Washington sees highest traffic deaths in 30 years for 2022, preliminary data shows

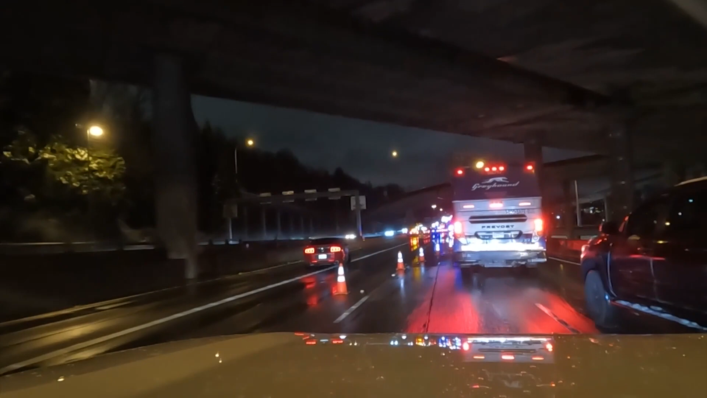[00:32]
A chain of collisions with a tragic end on I-5 southbound early Sunday morning. The Washington State Patrol says one car rear ended another. A driver got out to inspect their vehicle and a third car ran into the scene causing that second vehicle to rear end the first car again. That first car hit its driver sending him to the hospital. Two other people killed in the crash.